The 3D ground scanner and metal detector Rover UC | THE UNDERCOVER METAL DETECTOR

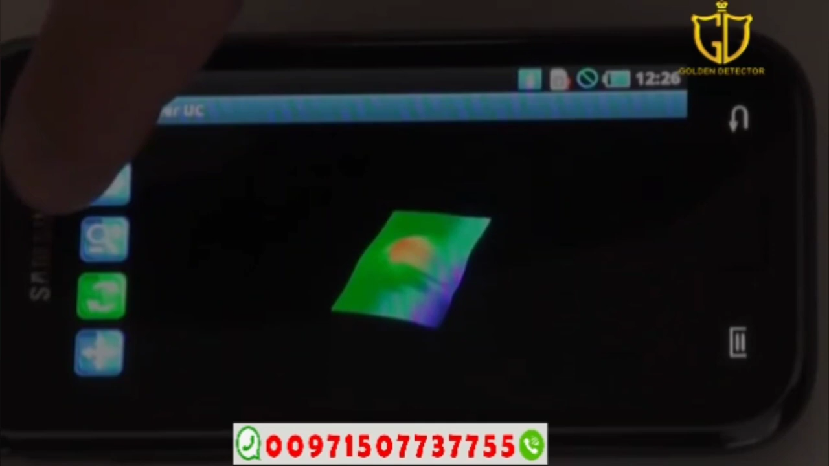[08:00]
could zoom in or zoom out as desired to see your scan
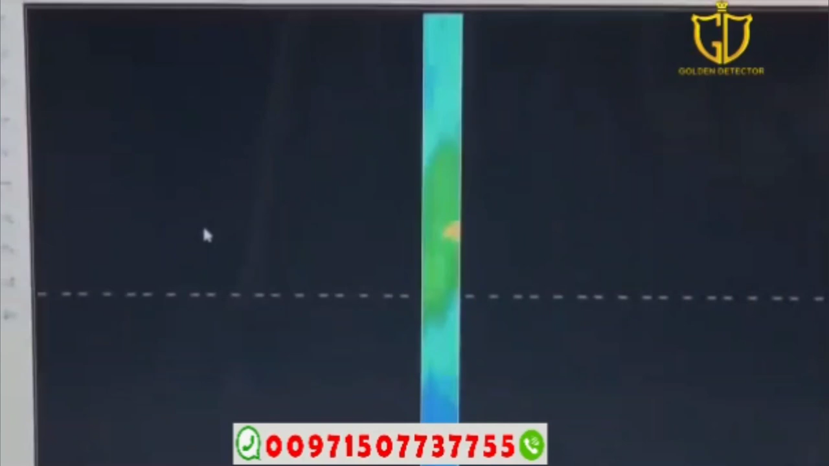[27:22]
it's going to automatically open double click to open up and here is a tunnel and it will show you all of the data right here where you can manipulate it turn it twist it analyze it and process the data for future searches